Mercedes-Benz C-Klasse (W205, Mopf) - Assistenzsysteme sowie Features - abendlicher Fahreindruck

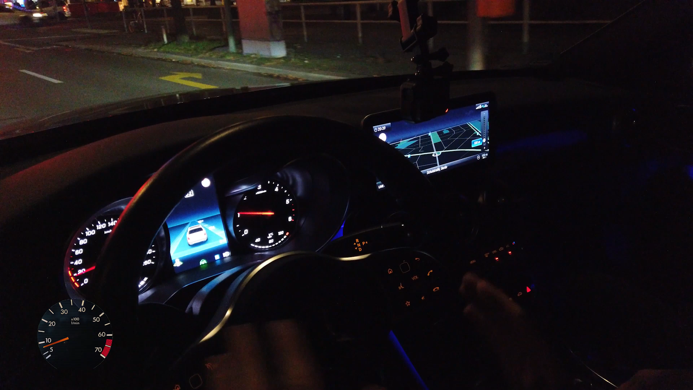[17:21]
Man sieht ja Tankstellen und so. Und Parkhäuser und so. Und wie voll die sind. Ja. Achso. Wie voll die sind. Mhm. Da hast du dann so einen grünen oder so einen roten Balken dann. Der dann dazu kommt.
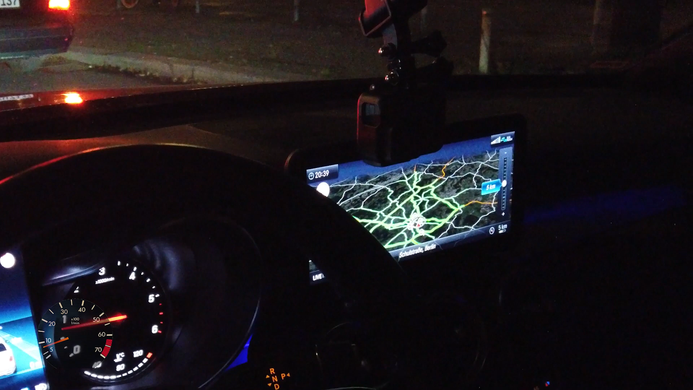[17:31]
Mhm. Und auch ganz lustig ist immer. Das ist ja ein Flugzeug zum Beispiel. Ja. Wo ich mich dann immer frage. Fliegt da grad eins?
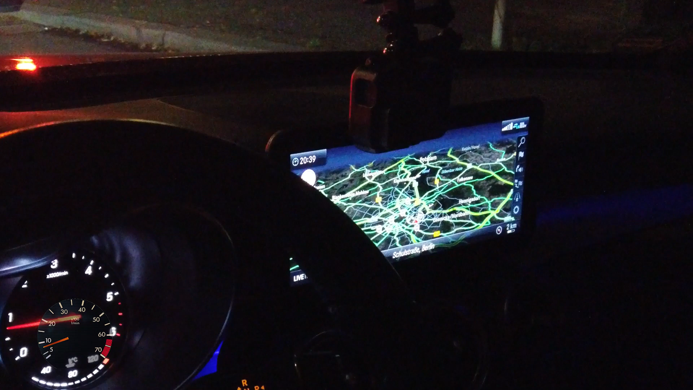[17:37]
Oder. Weil der Flughafte Schönefeld ist ja nicht da. Ja. Und eben da oben ist auch nur eine Fähre sozusagen.
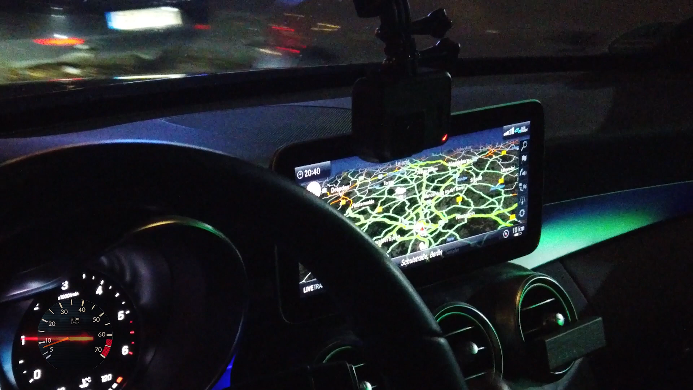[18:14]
Wolken mit Gradzahlen. Das finde ich auch lustig. Zwei Grad bewölkt.
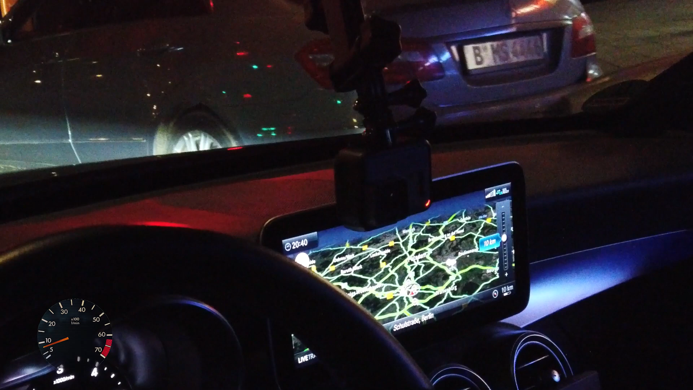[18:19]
Das ist schon lustig. So Richtung Leipzig runter gucken.